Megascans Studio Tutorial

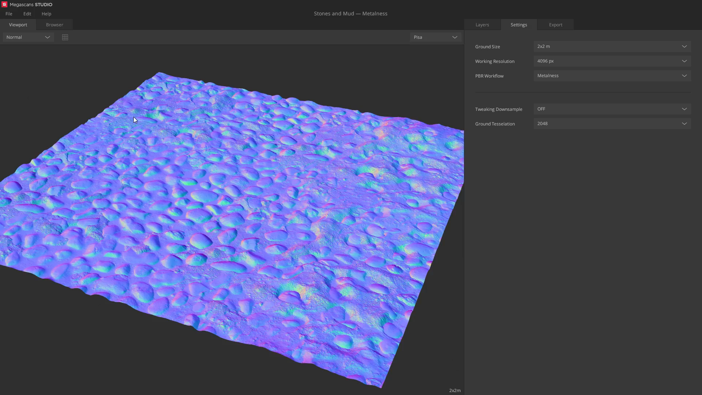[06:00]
Or simply use the number keys to cycle between them, 1 through 9. So, albedo, cavity, gloss, roughness, normal, displacement, AO, and metalness. You see slightly different options depending on which PBR workflow you are using.